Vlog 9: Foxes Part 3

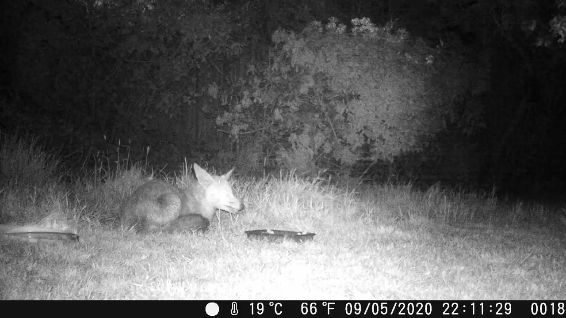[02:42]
This is the young female and Patch. Not entirely sure what happens here. But as you can see,
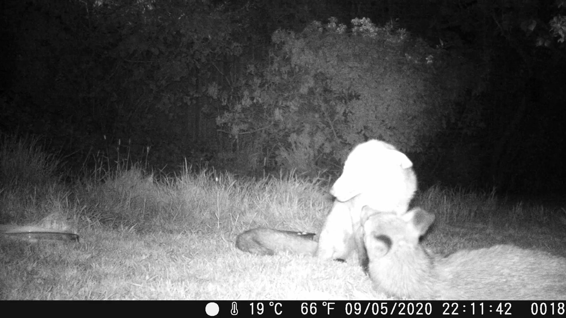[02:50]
you can probably guess how Patch has had her ear taken off. So at the beginning of the video I hinted that there could be a new fox in the garden, and this is in fact the new fox.
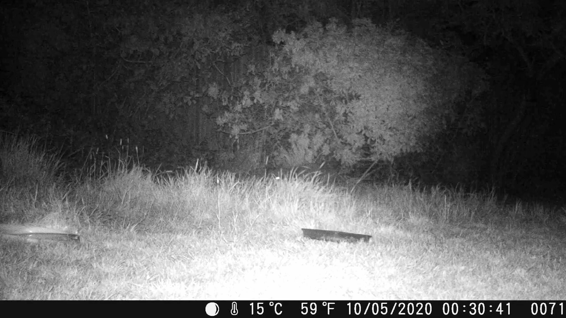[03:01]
So this, I believe, is a young male. He's quite a short, stubby fox, to be fair, very small compared to the others, probably about half the size, so I presume it's about a 1-year-old male. But he seems very, very timid every time he comes into the garden, which to me suggests that he's currently looking for a new territory and knows that if he's caught in this territory, he will be kicked off.
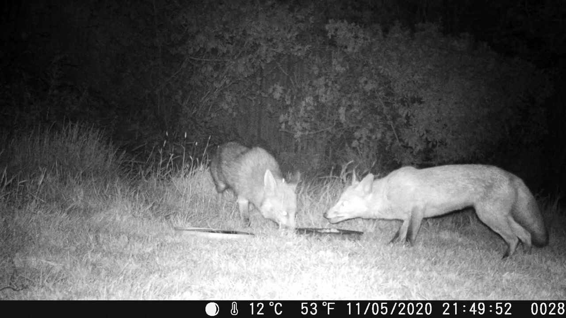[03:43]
Whenever the male's in the garden, the young female's never far away and always turns up just after he does. The same goes with Patch, actually. The young female seems to be very, very fond of staying with her as well. Here's another example of it. But the moment you've probably all been waiting for, I hinted at it at the beginning of the video. Have a look at this. Yep, you won't see this anywhere else, folks.
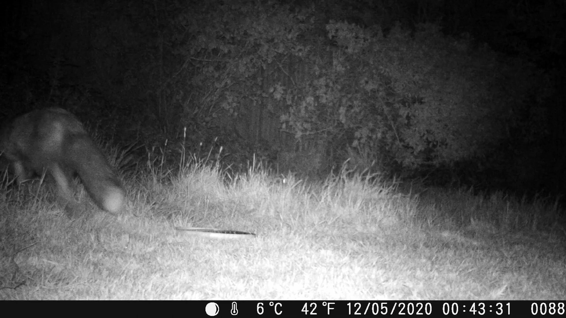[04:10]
That is a bum shuffling fox. And here it is in slow motion. So what this fox is actually doing is we think it might have worms. So I guess this is the way the fox is itching its bum.
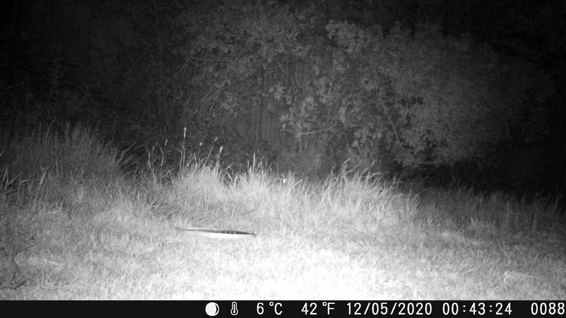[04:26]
That's the best way I can put it anyway.
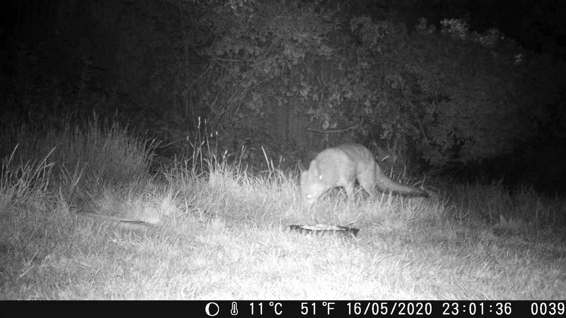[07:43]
Of course, the next morning, what comes in to clear up the mess, but of course, one of the local grey squirrels.